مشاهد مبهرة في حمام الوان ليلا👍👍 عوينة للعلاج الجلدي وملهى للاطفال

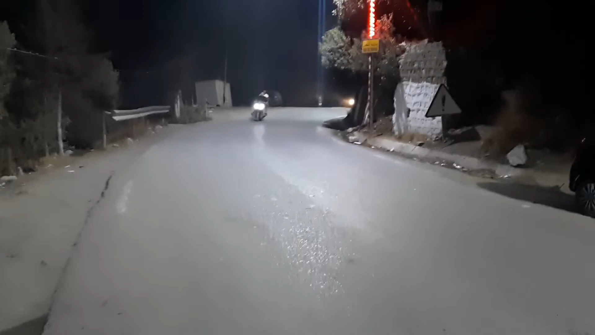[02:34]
هاك تشوف الطبيعة، الطبيعة في حمام ألوان ما شاء الله ما شاء الله. شوف شوف
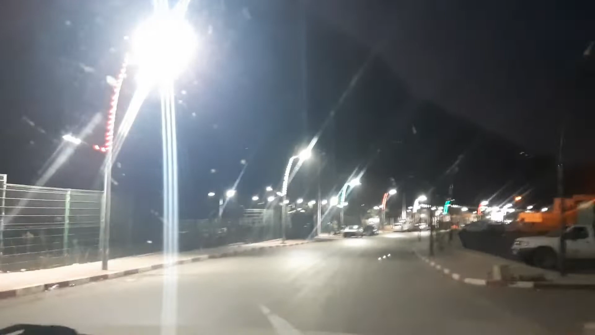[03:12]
رايحين للماناج نشوفوا وين جاي، وانتم راكم معنا ندوزو لكم تشوفوا معنا. هذا الماناج هضرنا عليه واحد الراجل، وقيل راه على هذا جعليلات هادو تحليق هذا، وعلى هذا بالك هنايا هاد المانج راه يهضر هادو بوبو هادي
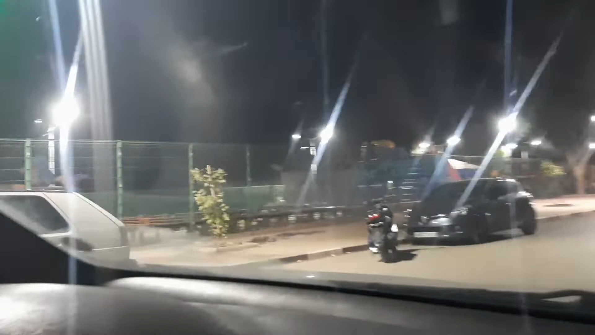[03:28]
سيغمون يهضر على هذا.
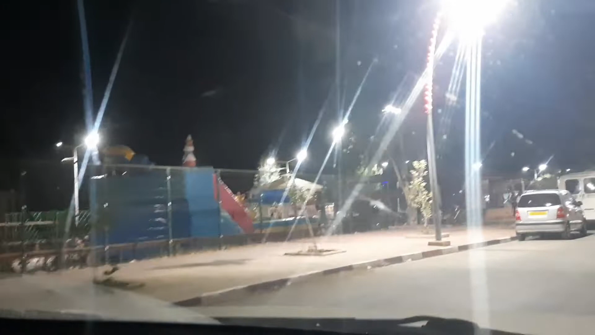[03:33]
نعم كي تجو لهنا تجيبو دراري يلعبو هنايا. جزنا هكذا وريناها لكم برك من بعيد،